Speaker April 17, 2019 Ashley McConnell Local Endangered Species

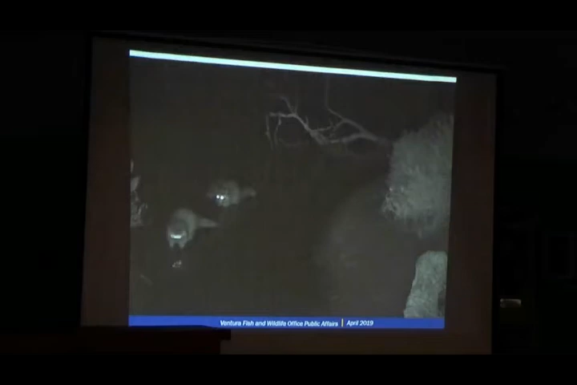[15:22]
It is also critical to protect snowy plovers from predators such as overpopulated raccoons, crows, and skunks.